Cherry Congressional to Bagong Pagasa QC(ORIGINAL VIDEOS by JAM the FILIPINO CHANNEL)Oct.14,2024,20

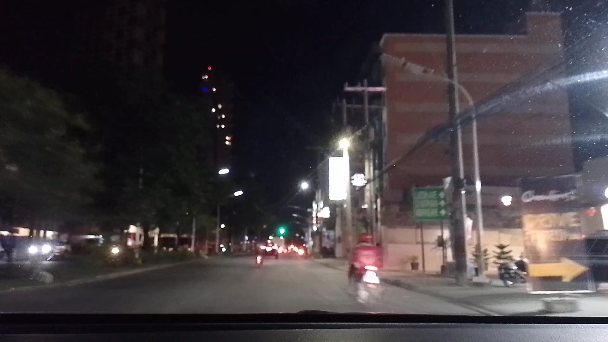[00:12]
October 14, 2024. At tayo ngayon ay papunta dito yan sa may Northridge Plaza entrance, dito yan sa may Cherry Congressional.
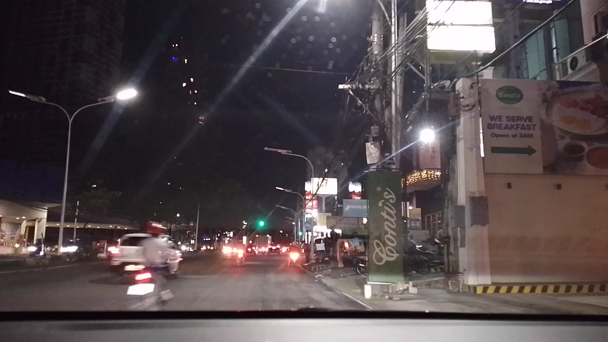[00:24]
Okay po. So magbabalik po tayo mamay at ihahatid natin
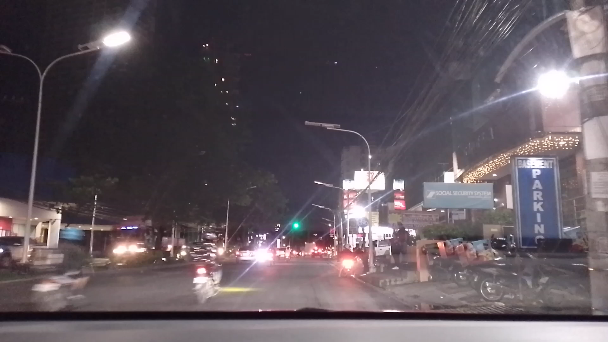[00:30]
yan sa may Uyo Northridge Mansion. Diyan nga sa may bagong bag-a sa Diliman, Quezon City. Okay po, ayan, nandito na po tayo. So magbabalik po tayo mamay unti pag nakuha na po natin. So disclaimer lamang po, ang kontin po natin ay kalsada, hindi ang passenger. Uyo Northridge Mansion. Ma'am sir, pinapaalam po lang po, ano po, recorded po tayo.